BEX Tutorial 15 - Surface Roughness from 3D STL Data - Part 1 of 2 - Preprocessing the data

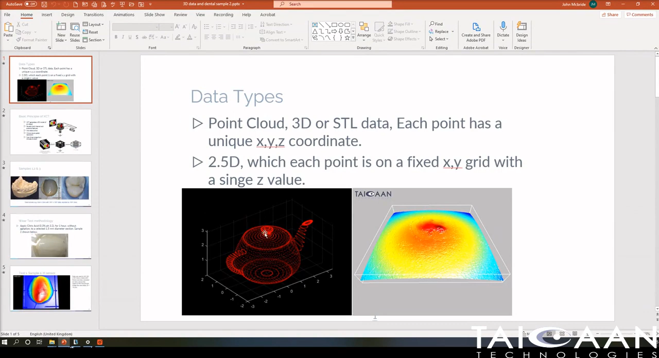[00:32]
sample that's been loaded into the BEX software and I'm just going to show you a bit of background about what we're currently looking at. So what I have in this slide here in front of you is an example of two types of data. On your left you can see a teapot representation within a 3D image here and if we were to take a zero zero position right in the center of the teapot here and for and look vertically at the z values you'll see there'll be a z value for the lower teapot surface
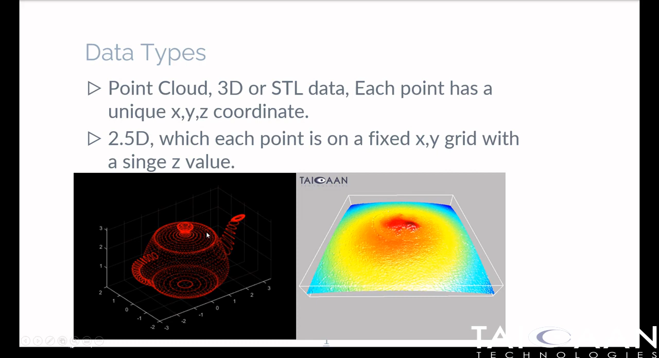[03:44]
We would see the inner surface of the lid going vertically and then the outer surface of the lid and so on. So in this example for a given x-y coordinate we've got four positional values for x. That doesn't work within Beck's. Now the sample that we're going to be looking at in this video is actually a dental sample.
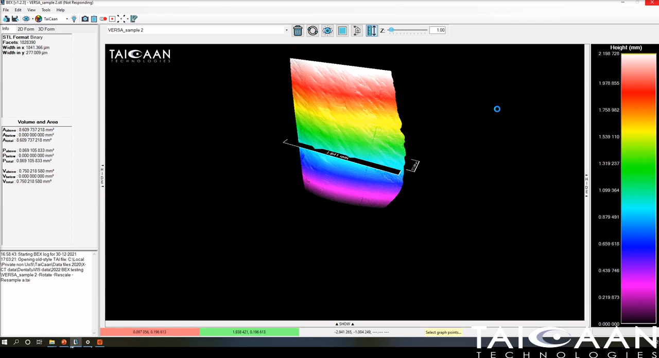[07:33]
90 degrees if we click ok and then we wait for about 30 seconds it will rotate now as as it's doing that I'll just explain to you some of the images here that you can see on the screen just for those of you who may not be familiar with bex but this is a height map of the surface and you can see that the data is here this is the height map on the left beneath here is